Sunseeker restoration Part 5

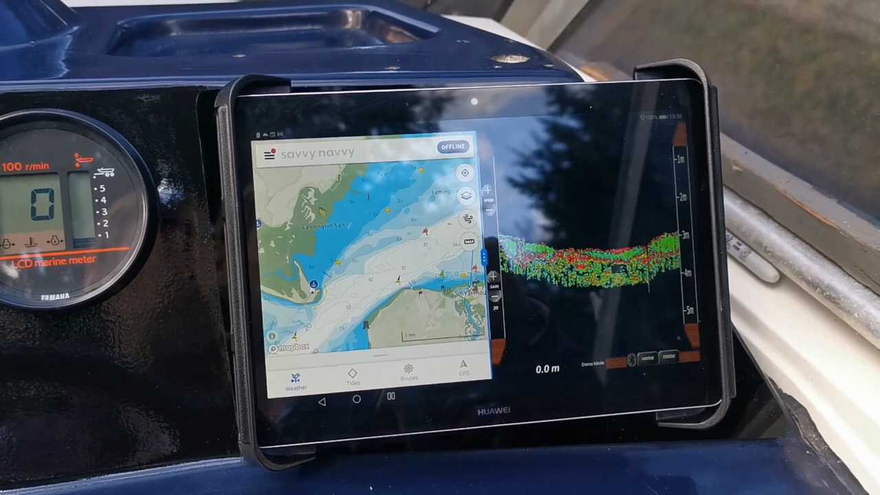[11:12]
On screen: depth 0.0 m
Just got a 10-inch tablet, that's a RAM mount, so it's removable, and it's designed to take that tablet in a waterproof case as well.
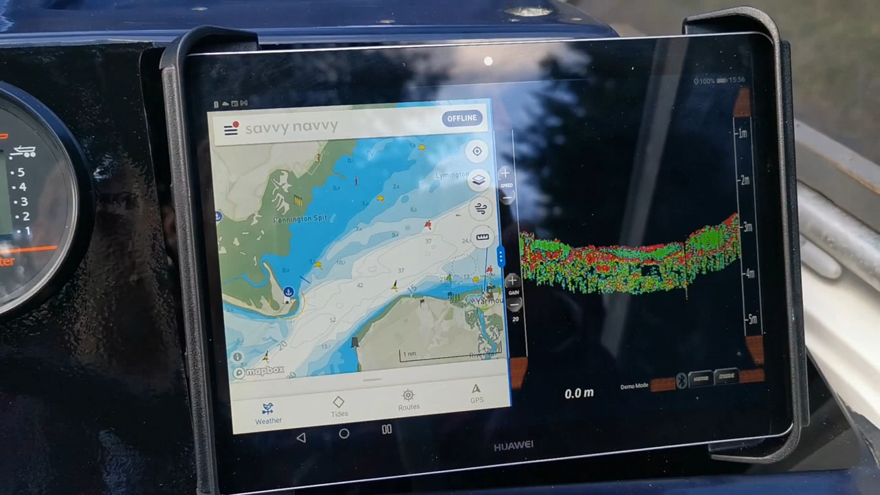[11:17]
So I'm just running a tablet,
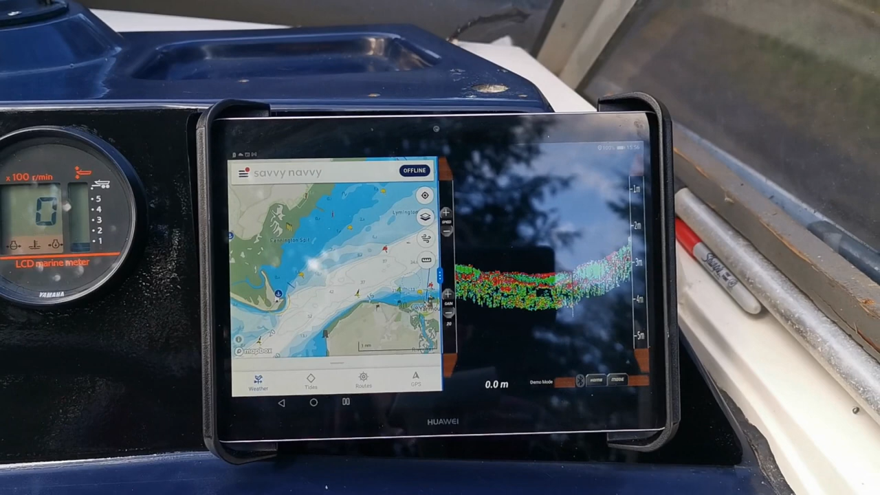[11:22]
and I'm running the EchoZilla navigation system. So that's a black box sonar, and it's also got navigation, all sorts on it, speed, depth.